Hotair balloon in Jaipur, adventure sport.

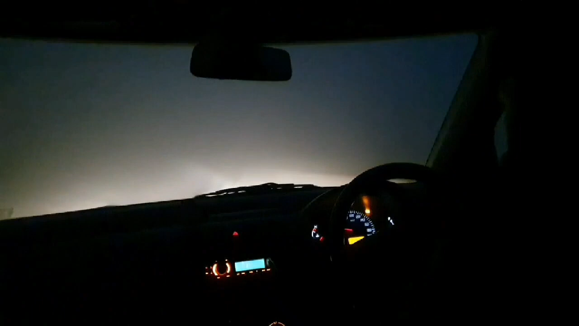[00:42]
we are on the way to the boarding side absolutely the visibility is really poor hardly we can see five meters in front of us I only wish they don't
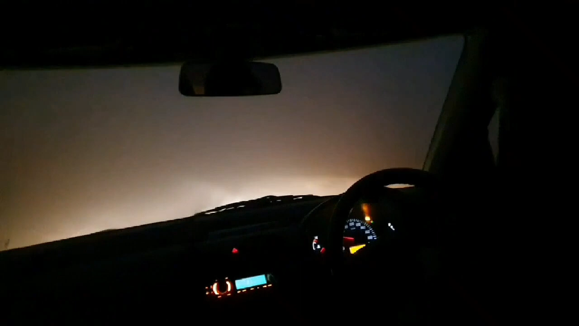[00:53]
cancel the program because of low visibility it's almost 6 30 now but this is the condition having to drive very cautiously and slowly give you an update once we once we get to the site